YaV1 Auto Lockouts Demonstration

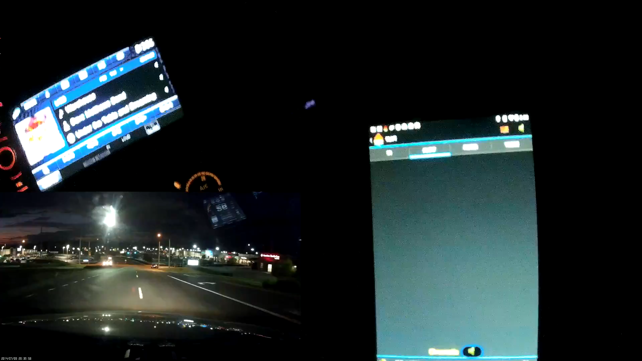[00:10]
this is a shopping center I've not yet been in so let's let you guys note the signals there's the detector this is past one I have it set it you see now this is the first time it's ever seen those signals after one time of seeing the signals when I pass them again after a while it will show it in